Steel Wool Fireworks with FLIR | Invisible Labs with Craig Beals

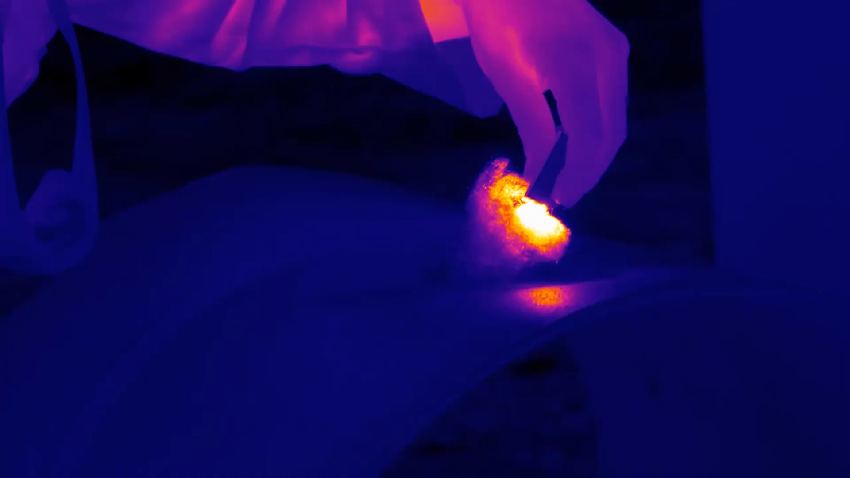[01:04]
Here it goes, look. That's rust.
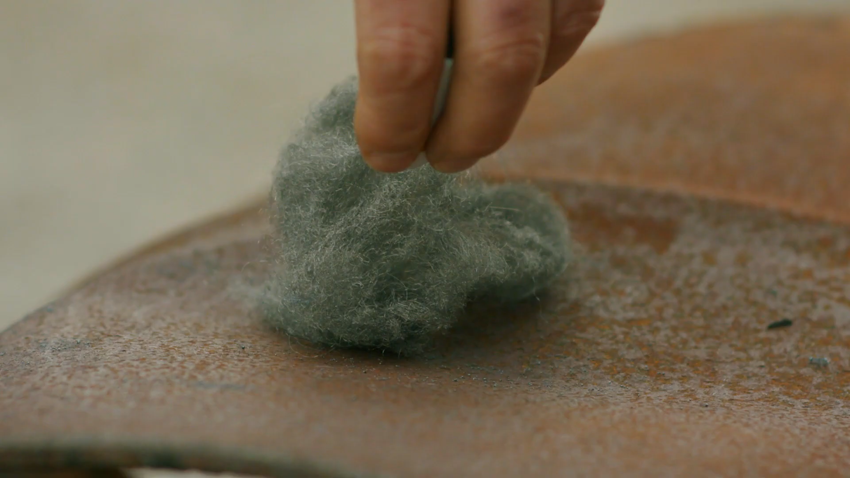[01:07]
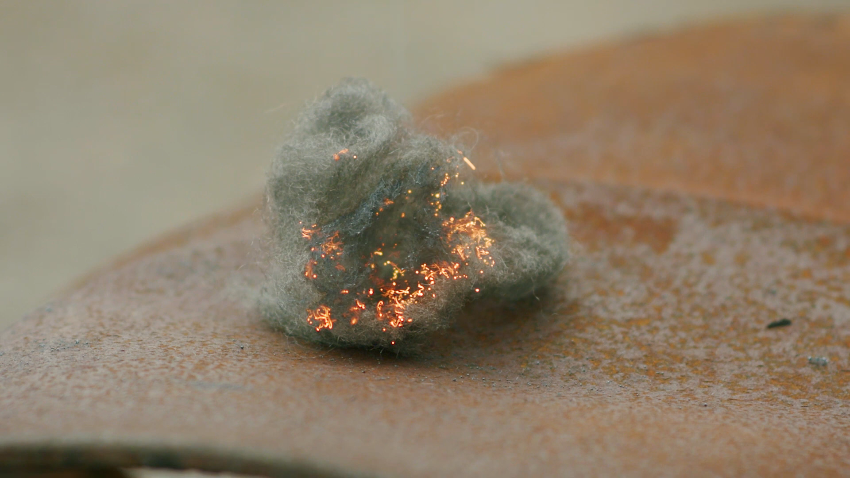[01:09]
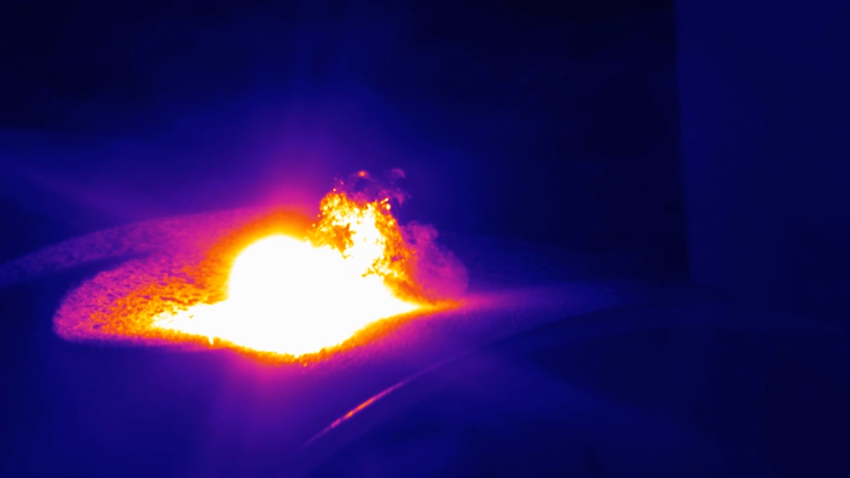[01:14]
Look, you can see the heat here. So it is an exothermic reaction.